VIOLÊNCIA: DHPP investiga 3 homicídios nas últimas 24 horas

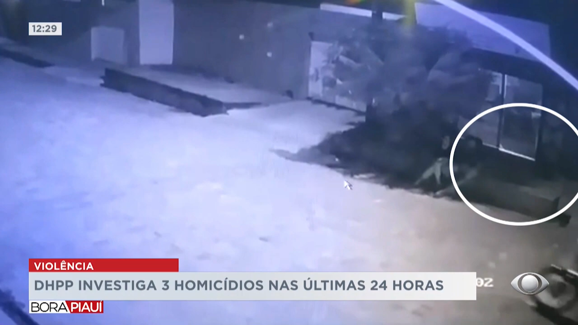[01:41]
Nas imagens de câmeras de segurança, é possível ver o momento em que ele estava sentado em frente da casa onde morava, no bairro Betinho, quando dois homens chegaram em uma motocicleta. Um deles toma o celular de Danilo e, em seguida, atira diversas vezes contra o adolescente.